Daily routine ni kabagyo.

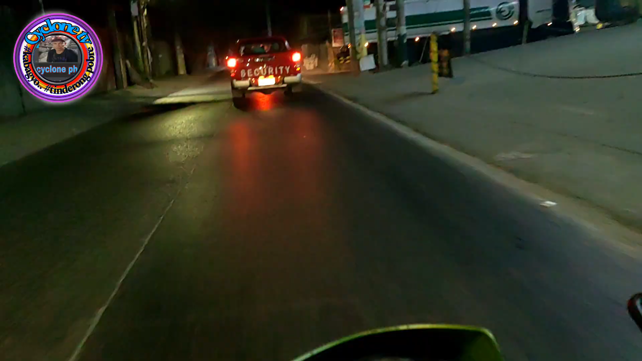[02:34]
Eh pag araw naman, daming mga sasakyan na maliliit.
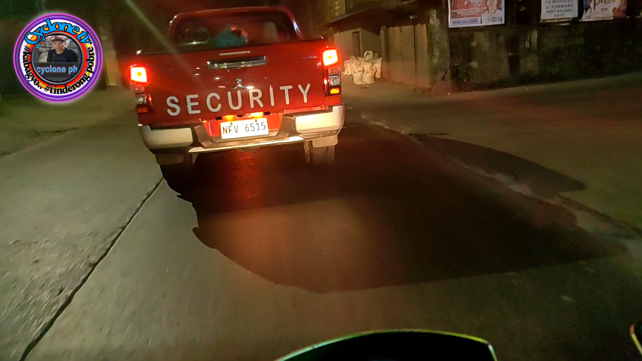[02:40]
Saka ano, yan ang kalaban naman natin.
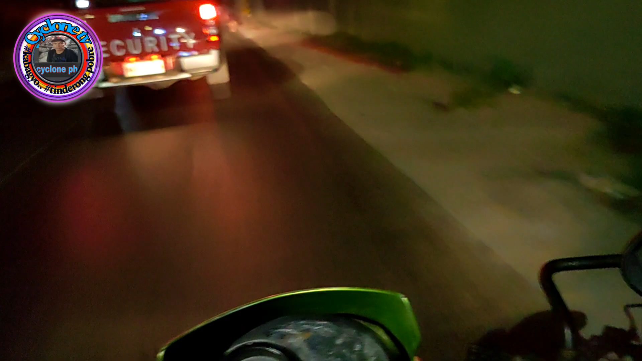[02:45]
Pag ganitong madaling araw, mga truck. Dami yung mga truck ngayon. Sinabasan.
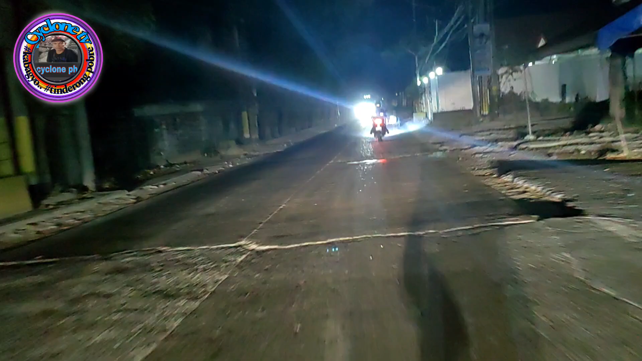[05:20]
Wow! Lalaki ng truck. Yan na. Tugitikan tayo ng van.